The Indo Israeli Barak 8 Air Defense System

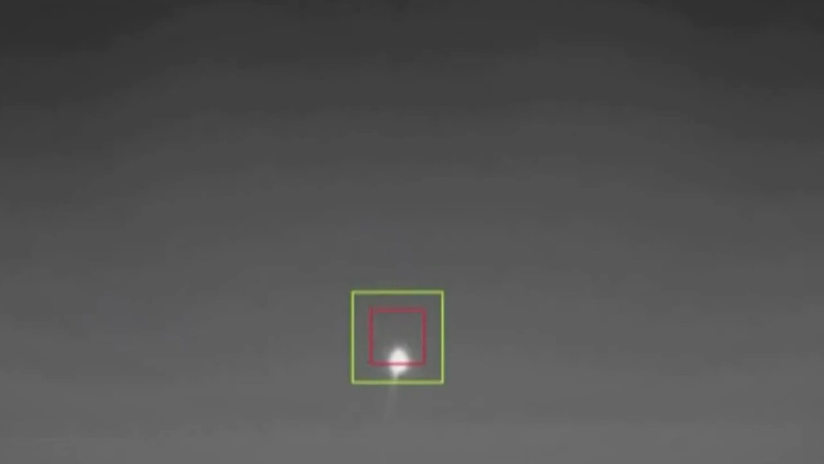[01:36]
Barak 8 can engage multiple targets at the same time, during the day and night, in all weather conditions,
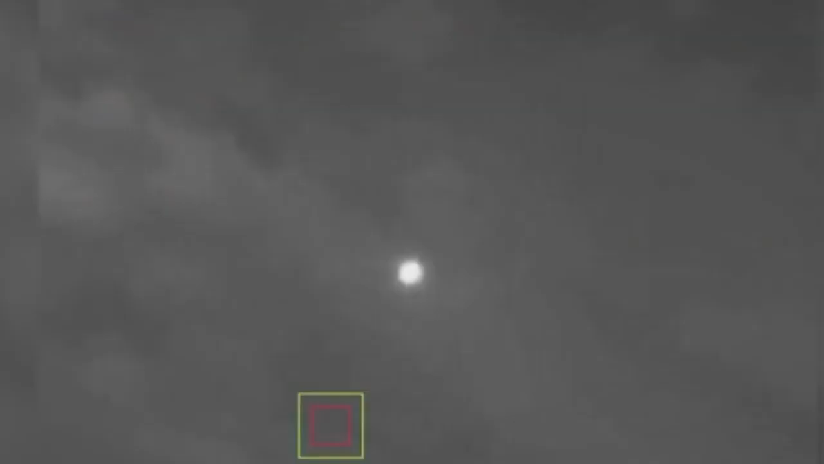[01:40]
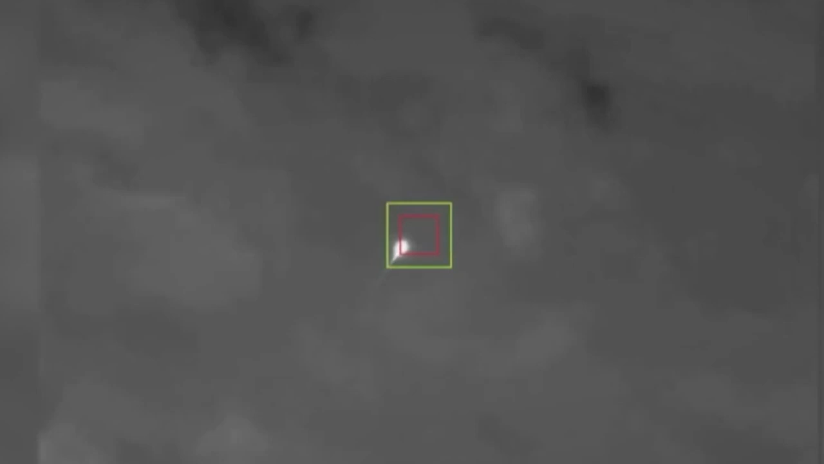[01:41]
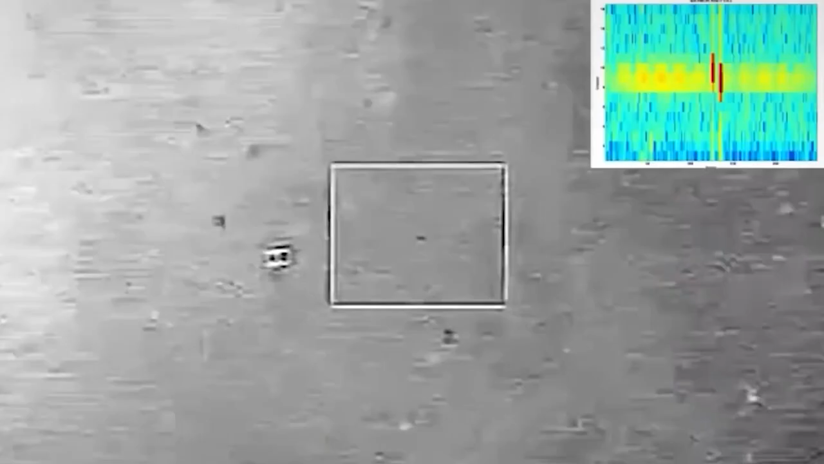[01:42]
thanks to a cutting-edge multi-mission radar,